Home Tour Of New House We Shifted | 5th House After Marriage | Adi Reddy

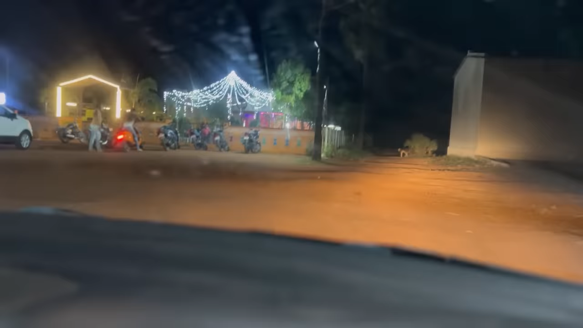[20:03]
ఇది కూడా మనం ప్రమోట్ చేయాల్సిన అవసరం లేదు. హైవేలో ఉంటుంది, బేబస్ చూసారు జనాలు ఎట్ట వస్తున్నారు, గుంపులు గుంపులు వస్తున్నారు, మనం బయట దిగట్లేదు, అందరు కావలల్లో ఉంటారు కాబట్టి.